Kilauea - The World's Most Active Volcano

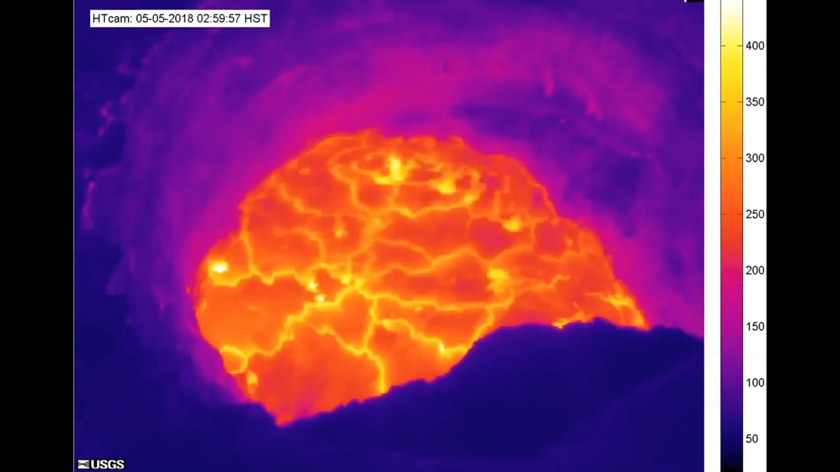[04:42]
They place it looking straight down into it, and this goes down something like 700 feet.
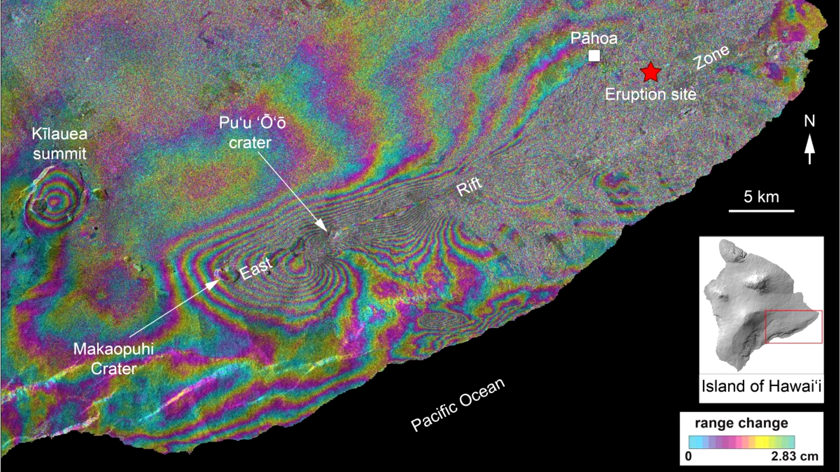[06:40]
So each band represents 2.83 centimeters change. While that's cool, it's probably easier to look at these graphs, which are derived from GPS measurements from both sides of each crater.